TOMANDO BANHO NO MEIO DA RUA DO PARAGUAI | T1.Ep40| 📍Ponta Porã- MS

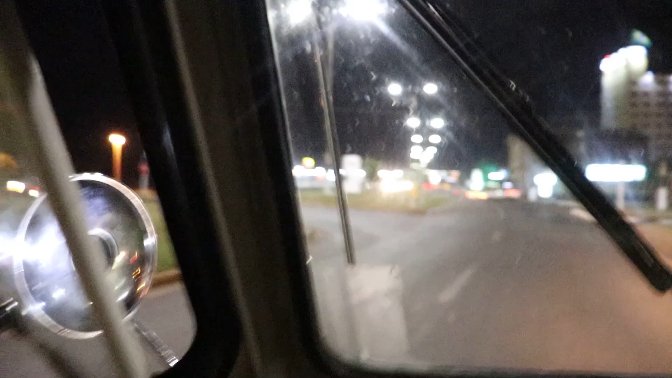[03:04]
Olha aqui, divisa do território Paraguai do lado esquerdo e aqui onde nós estamos, Brasil.
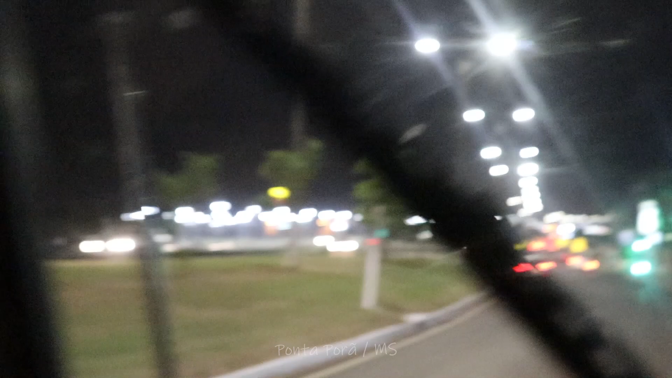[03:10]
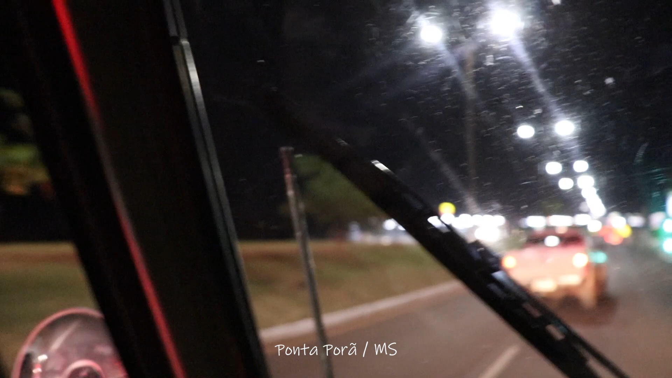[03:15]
Fronteira seca, o McDonald's, quer dizer que o McDonald's então é do Paraguai, ali do lado. Sim.
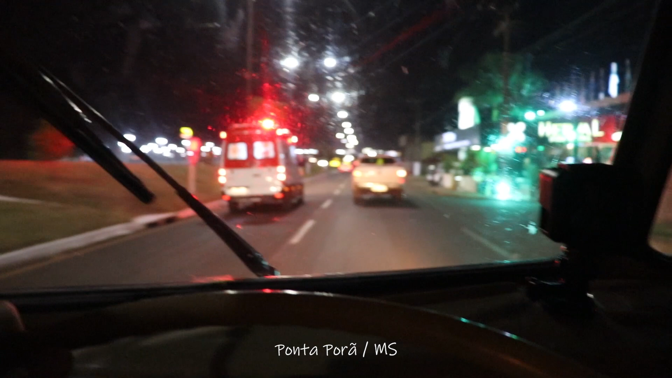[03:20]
Isso aqui é tudo Brasil, agora estamos indecisos onde é que a gente vai dormir hoje. Se vamos dormir no Paraguai ou no Brasil. Ou no Brasil.
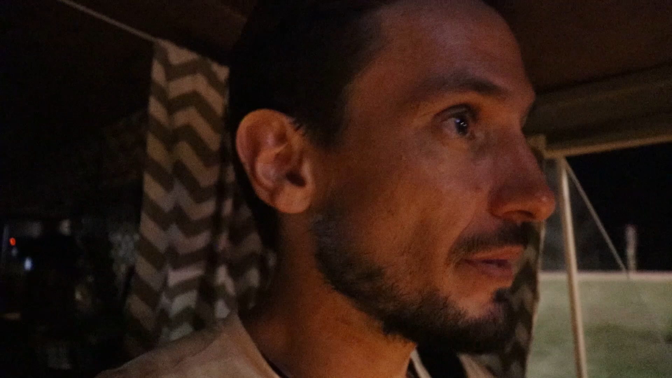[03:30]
Estamos indo aqui por a entrada de quem vem de... Ah, Planet, a gente já dormiu aqui, ó. É, ó, a gente dormiu aqui nesse posto já. Vamos dar uma paradinha, vamos parar aqui um pouco. Esse lado aqui é...
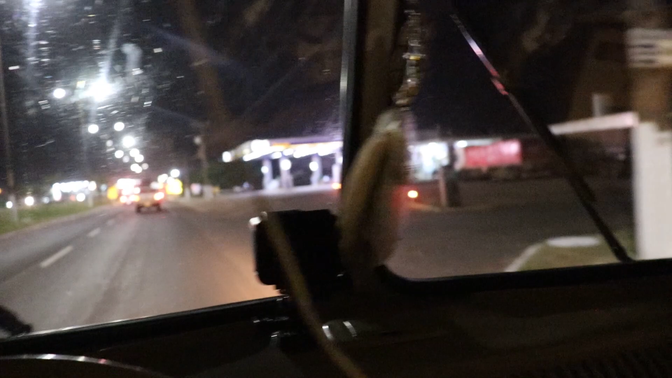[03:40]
Ó, bem aqui que a gente dormiu, que é Brasil. Vamos dar aqui uma olhada agora.